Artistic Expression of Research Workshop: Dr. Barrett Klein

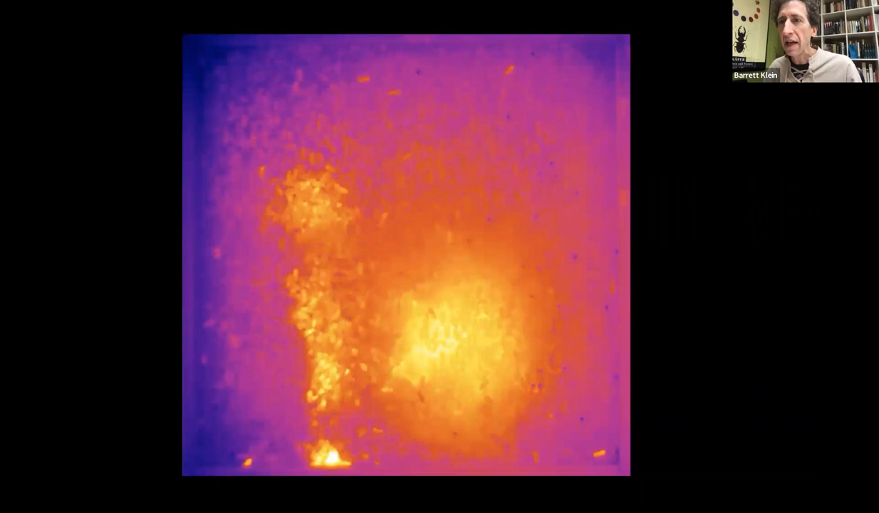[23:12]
this hot ball of bees falling down. They are baking and invading wasp alive, as well as surrounding her in an envelope of CO2. So that wasp was suffocated and baked alive. And you can't see that very easily, but here, not only can you see it super clearly in two frames of honeycomb with all these bees, this is the brood comb where the young are, but lighting up the hottest by far is this wasp death scene.
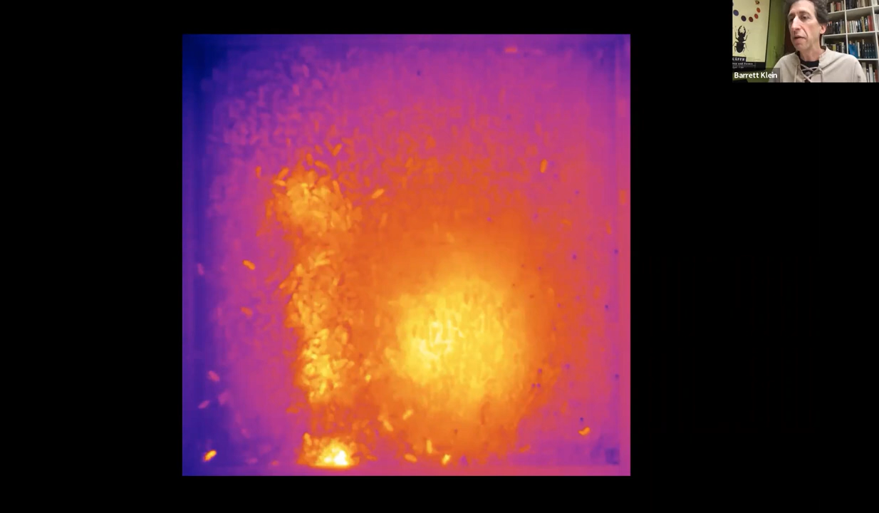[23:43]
And not only that, you can measure the temperatures, bee to bee, wasp to wasp, and parts of the wasps and bees. So this is, again, infrared imaging, and I did a cutaway of a hive, so I could look at bees inserted in a cell. So this is a cell, here's the head of a bee, the midsection, the hind section,
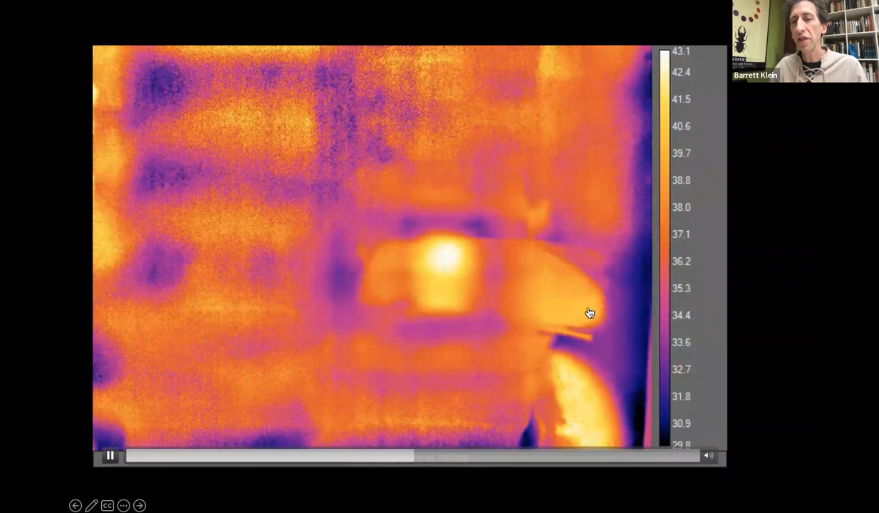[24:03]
and notice how she's pumping, pumping, pumping that hind section, and she is bright, hot. Well, she's not sleeping. She's actually heating up adjacent brood.
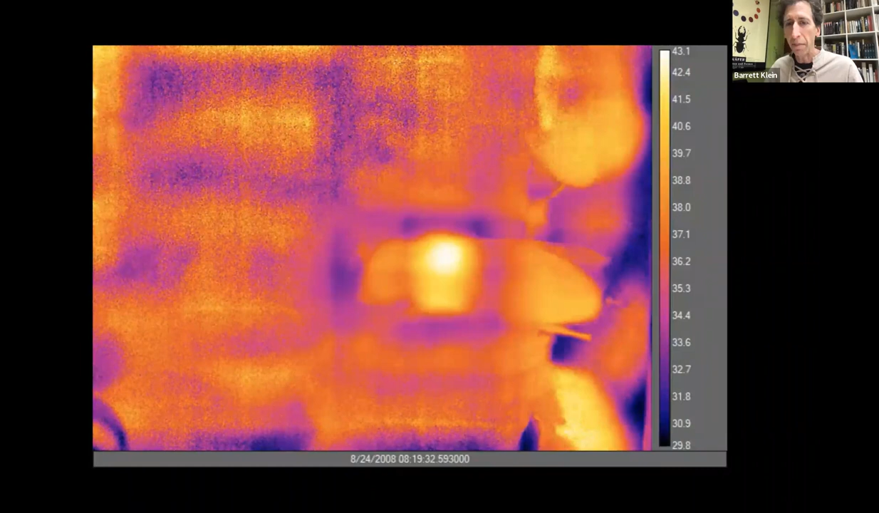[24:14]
And I can tell, thanks to this type of imaging. Here's another type of imaging.